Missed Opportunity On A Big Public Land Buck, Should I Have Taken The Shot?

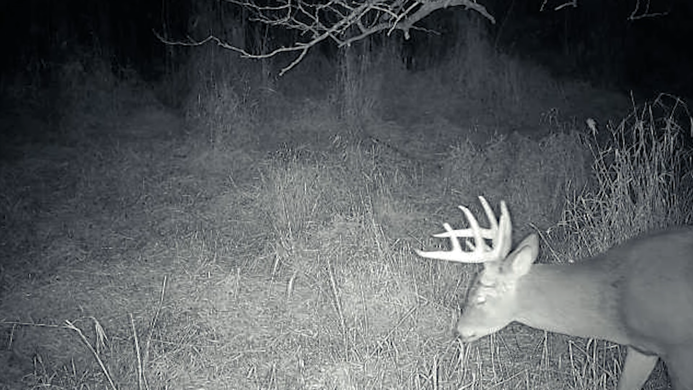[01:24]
Those are the two bucks that I really wanna shoot, the tall G4 buck. I gotta see, but he's not super common. Unfortunately, neither is Caesar right now.